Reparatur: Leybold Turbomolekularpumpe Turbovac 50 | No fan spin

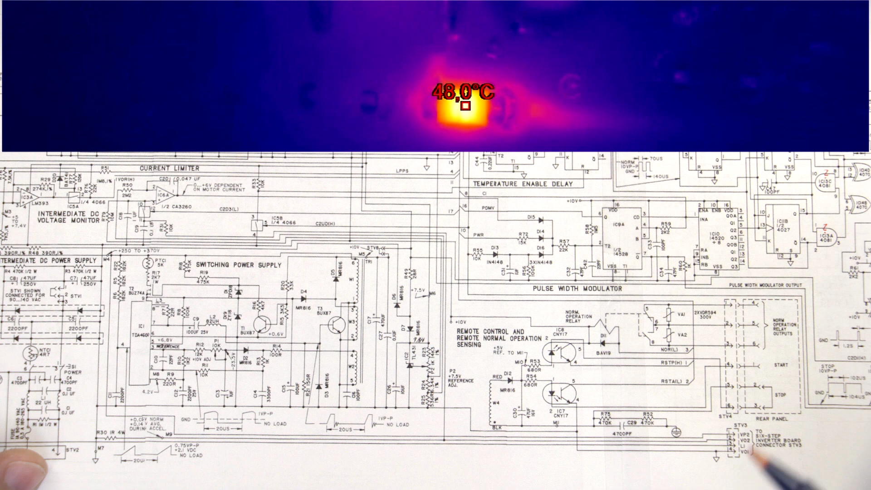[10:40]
On screen: spot 48.0°C
Nicht ein Idiot, das habe ich erst falsch gesehen. Das ist hier bei der Spannungsreferenz hier unten. Das müssen wir uns noch anschauen.
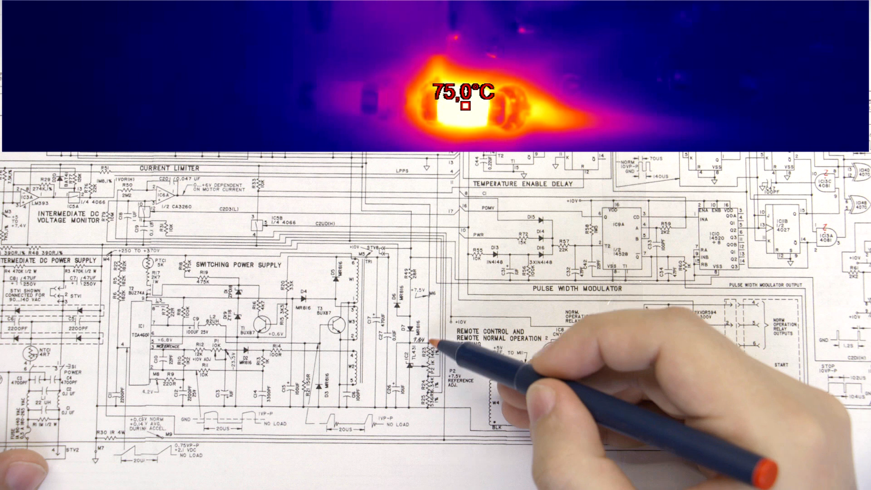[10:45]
On screen: spot 75.0°C
Da kann sein, dass hier irgendein Bauteil dranhängt, dass die kurz schließt. Oder der eigentliche TL431 hat ein bisschen was abbekommen.
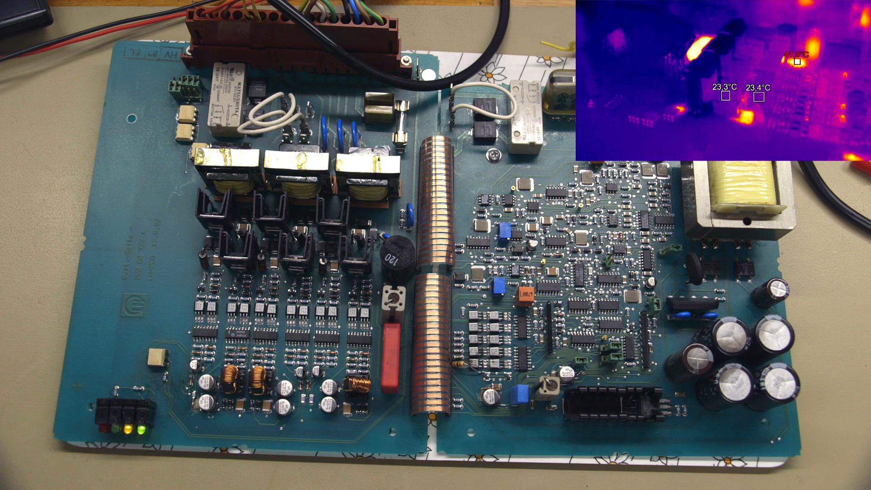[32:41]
Jetzt erhöht sie langsam die Drehzahl. Da hört es vielleicht ein bisschen schlecht. Es wird jetzt auch nichts mehr, sag ich mal, exzessiv heiß.
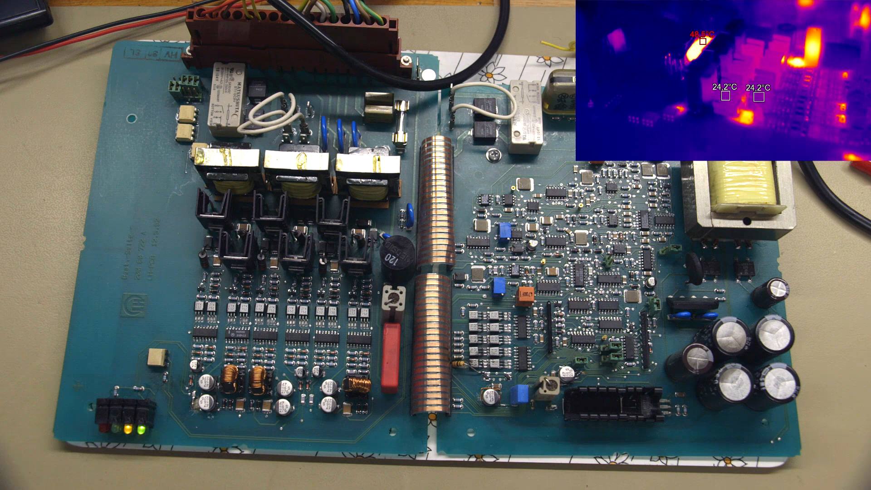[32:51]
Ja, wir sehen hinten die Kondensatoren von den Filtern. Die kriegen ganz schön den RMS-Strom ab, aber das scheint soweit nominell zu sein. Auch der Serienwiderstand in der Versorgung wird dementsprechend warm. Ihr seht im Hintergrund hier noch den Baristor ein bisschen leuchten. Und hier unten ist der Linearregler, der natürlich auch ein bisschen warm wird. Ja, die Drehzahl erhöht sich weiter.